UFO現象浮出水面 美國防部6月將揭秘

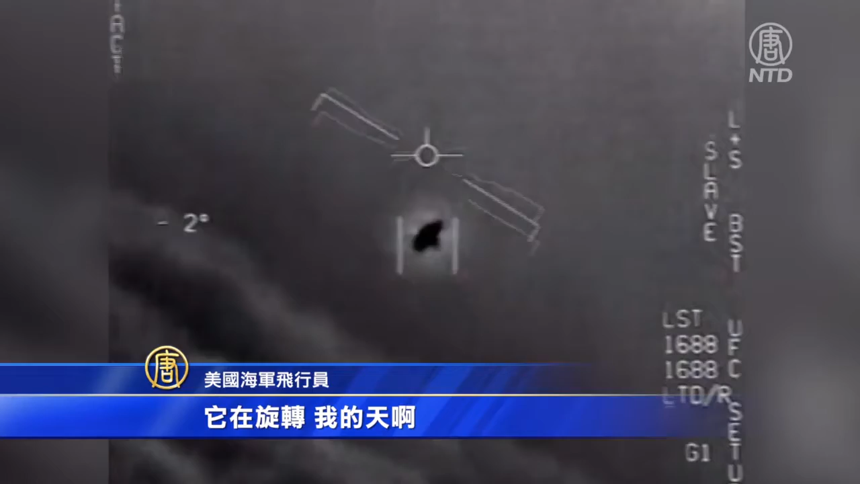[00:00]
它轉移了我的天啊你有轉移你有高高度你有飛行我不知道
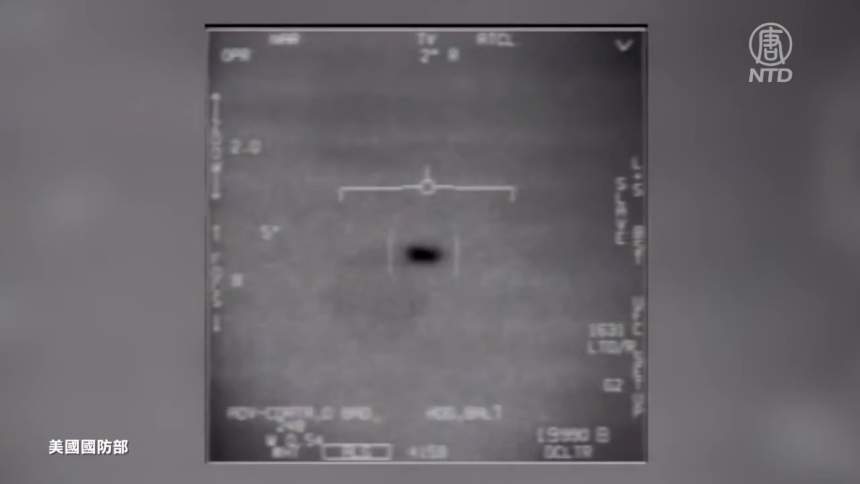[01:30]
物在幾秒鐘內降落8萬英尺被派前去查看的海軍飛行